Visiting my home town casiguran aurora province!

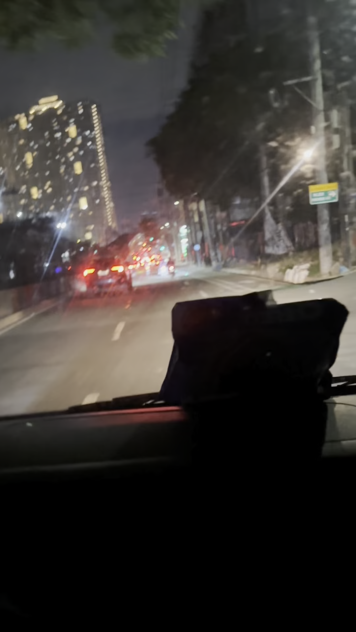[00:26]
Dito na tayo sa Aurora. Kasiguran Aurora. Ito pala Aurora Boulevard.